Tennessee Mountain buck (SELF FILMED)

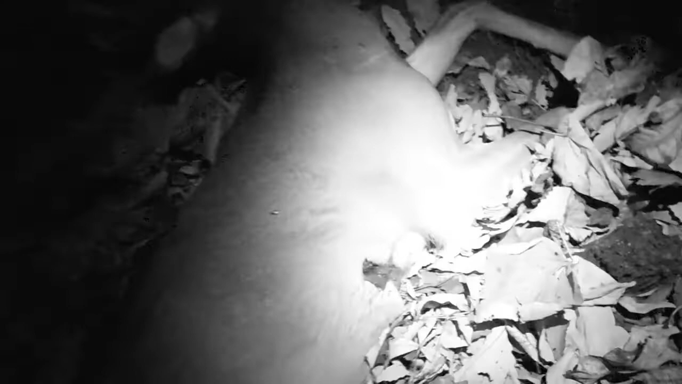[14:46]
Good old exit, right behind him, right behind the shoulder.